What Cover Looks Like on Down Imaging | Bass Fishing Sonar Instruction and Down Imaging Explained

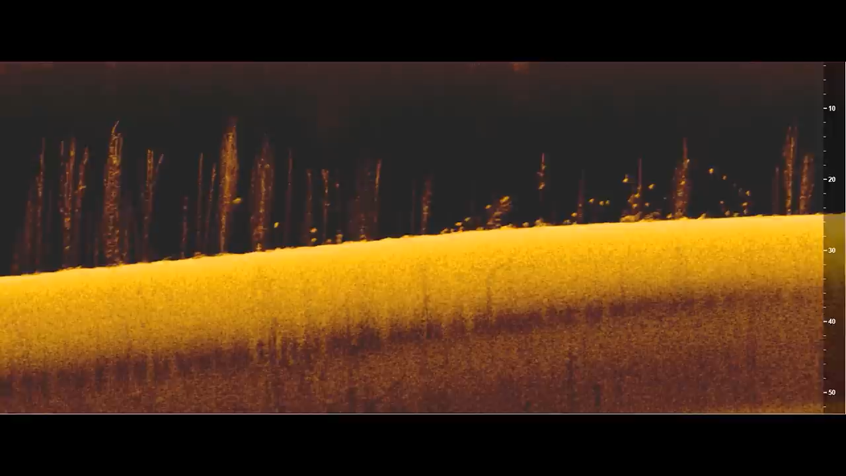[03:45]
And so there are certain ways you can identify fish in trees by playing with your sensitivity and settings to take advantage of the weak returns from the trees and the strong returns from the fish to see fish in the trees. And we'll talk about that later in this video.
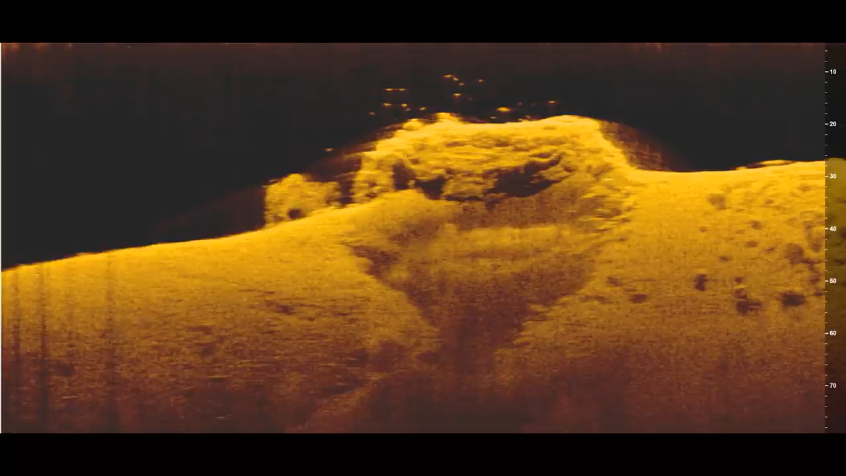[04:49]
And so let me explain how you can identify all the different types of rock piles and distinguish them from maybe
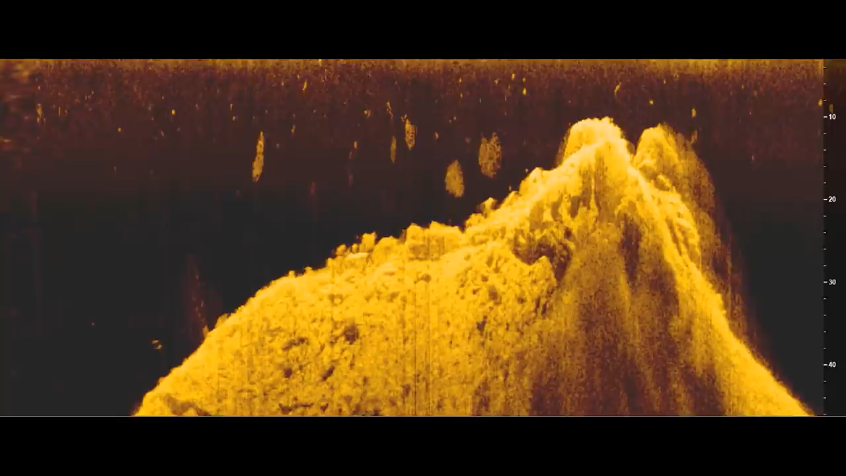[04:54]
just the bottom of the lake or other types of cover. first, let's start with the most obvious type of rock pile, which is an area with big boulders or really big rocks. Usually these images are gonna be pretty easy to identify on a Fishfinder because they're going to look like a pile of rocks or a big boulder.
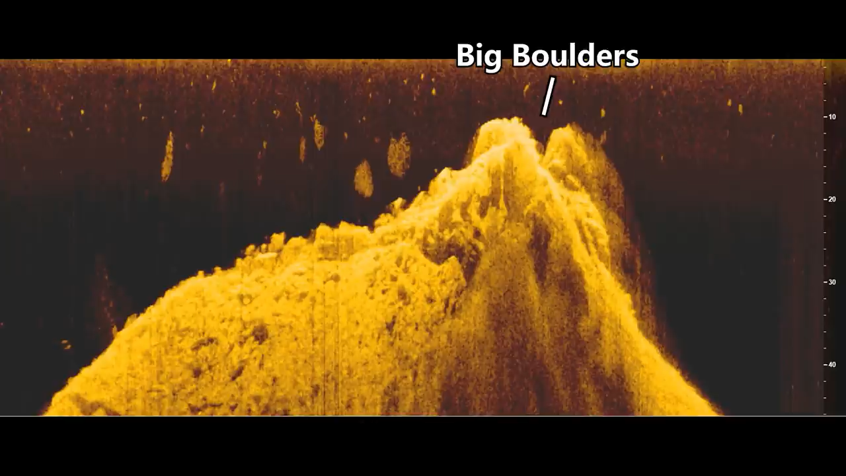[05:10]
But one way you can make sure that you're identifying rocks as opposed to maybe just a high spot on the bottom or a tree or anything else that could be down there is how bright the top of the object is.
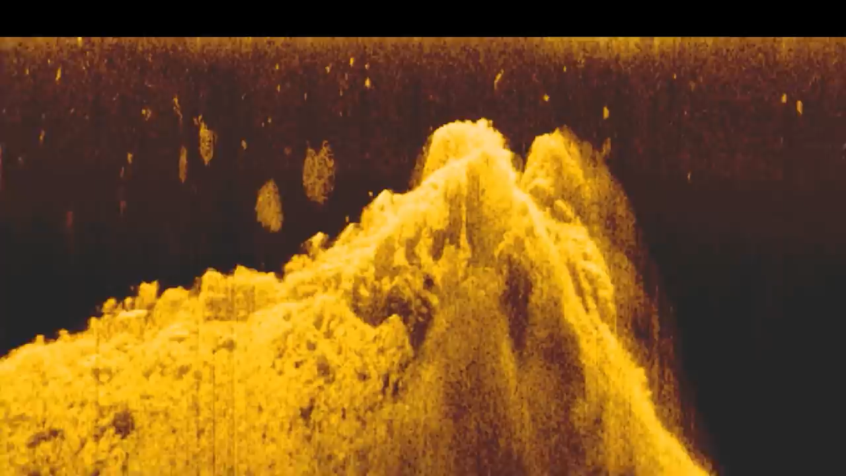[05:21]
As I explained earlier, harder bottom areas are going to have stronger returns and the screen's gonna look brighter where you have those hard bottom areas.
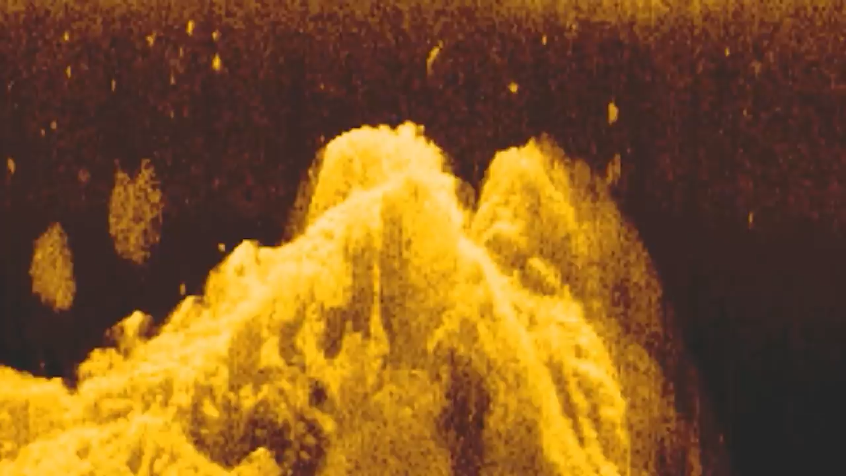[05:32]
And so usually rocks are going to have a very bright return, especially at the top of the object.
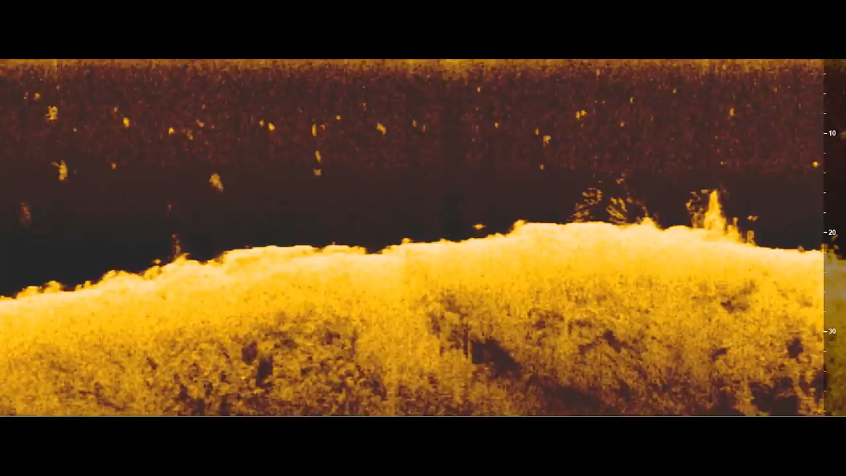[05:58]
And this way of identifying rocks works not only for the bigger boulders, but also the smaller softball size rocks, chunk rock, things like that. And if you take a look at some chunk rock in this image, you can see that the top of these rocks are very bright. And that's going to indicate that we're dealing with hard bottom, which is usually gonna be rock. Now, I don't know what type of rock it is. It also could be concrete or some other type of hard bottom area. But most of the time when you see this on your graph, it's going to be rock. And even if it is some other type of hard bottom area,
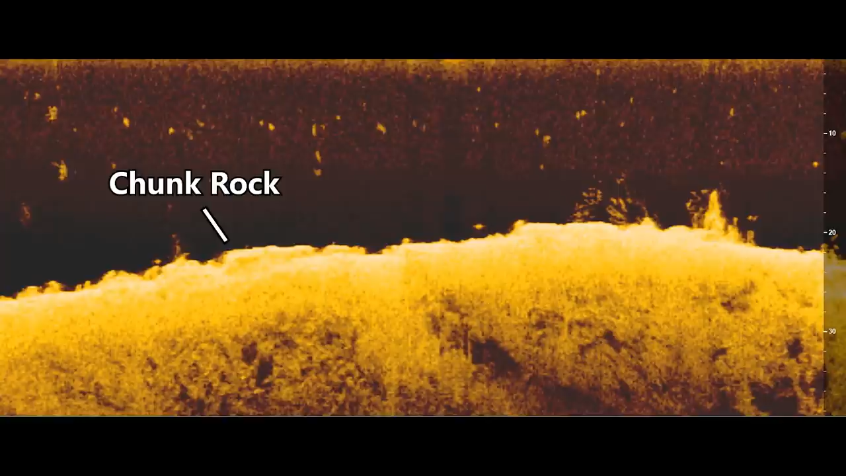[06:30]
it's still going to be a great place that will attract crawfish, bait fish, and fish. So I'd fish it anyways, even if it's not actually rock, but it'll definitely still hold fish. Number two, brush piles. The next type of cover we're gonna identify are brush piles.
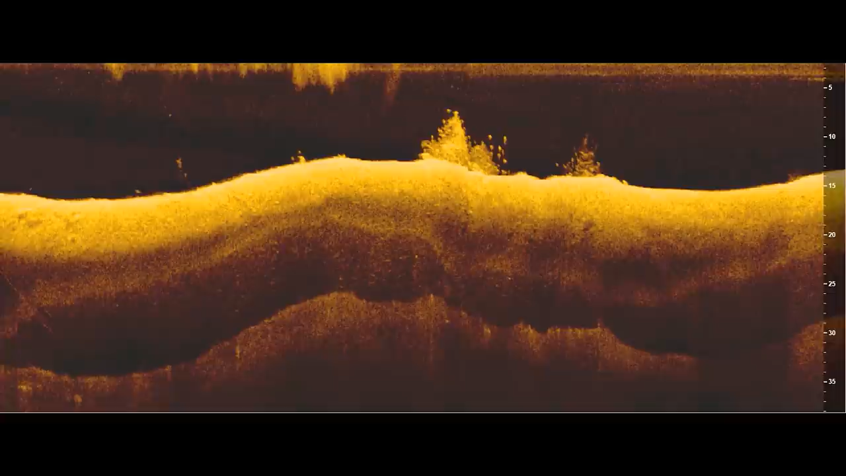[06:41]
And a brush pile is basically a tree that someone has dropped in the middle of the lake.
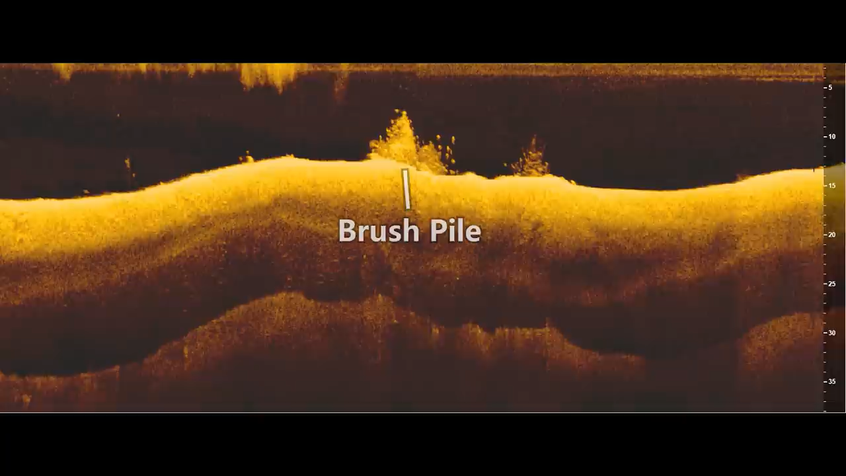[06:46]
And on a lot of the bigger brush piles, it's pretty easy to tell that you're looking at a tree on your down imaging,
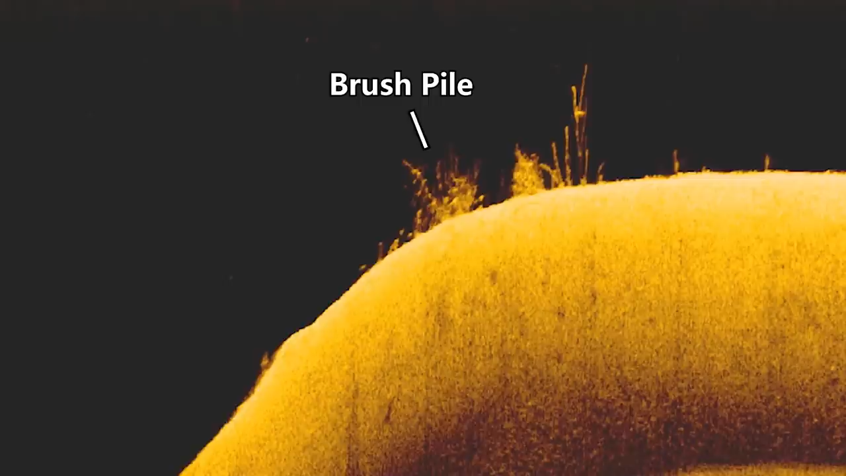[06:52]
because you'll be able to see the limbs and the branches of that tree, as well as the base of that tree, as long as your sensitivity is set correctly. Again, watch that video I mentioned earlier if you want to get your sensitivity right.
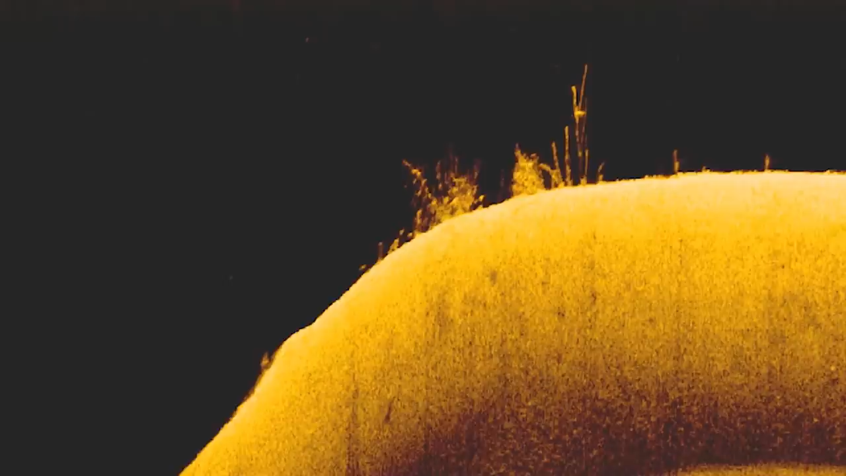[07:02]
And the main way I differentiate brush piles from other types of cover is by looking for black spaces or black areas in the middle of the object.
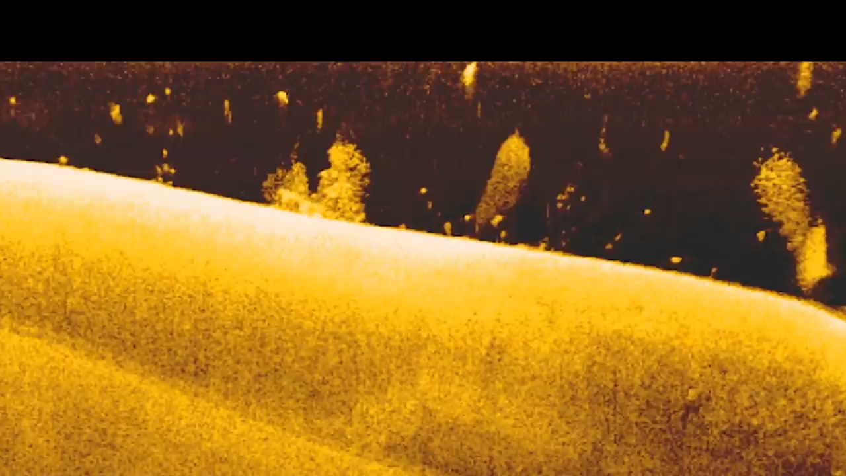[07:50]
And this is a mistake I used to make all the time when I started to graph offshore. And it's actually pretty easy to see why you might misidentify a big ball of bait fish for a brush pile, because sometimes you'll have these balls of bait fish that are close to the bottom, and if they're densely packed in, you'll have kind of a solid object, but they'll also have holes in these schools of bait fish where the bait are kind of swimming away from each other,
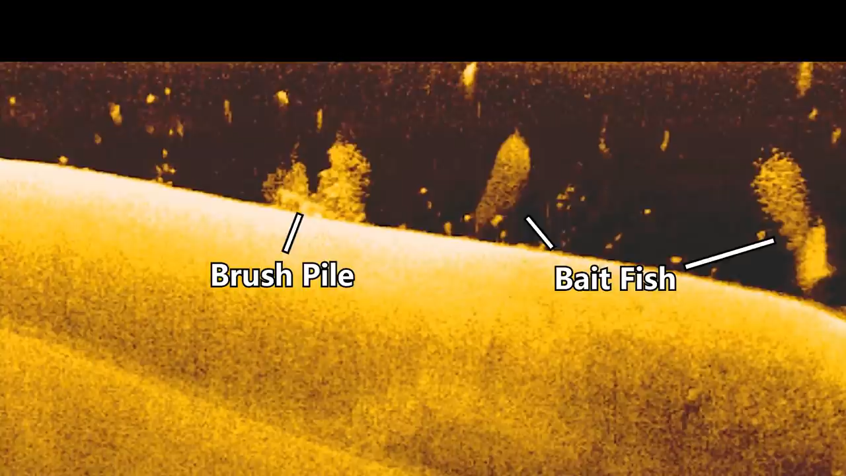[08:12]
or maybe they're not as tightly packed together.
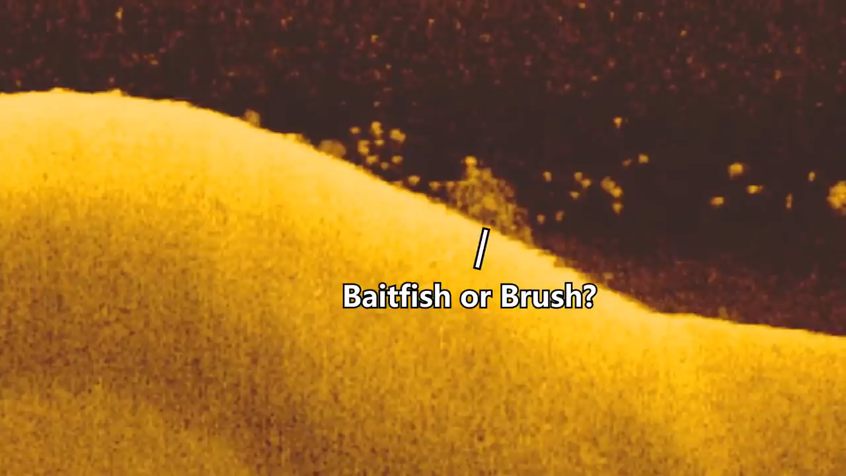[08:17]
And so, like the brush piles I showed you before, you can actually have black spaces in the middle of these bait balls,
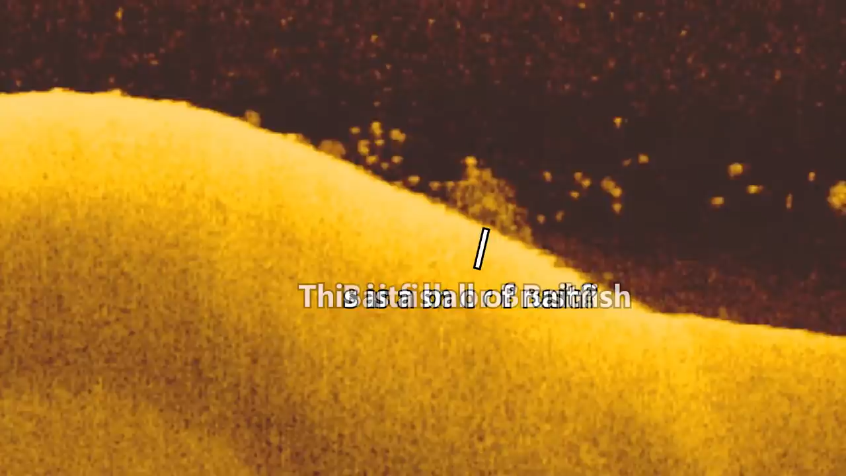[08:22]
which sometimes can actually look like a brush pile. But there's actually a way that you can easily differentiate bait fish from brush.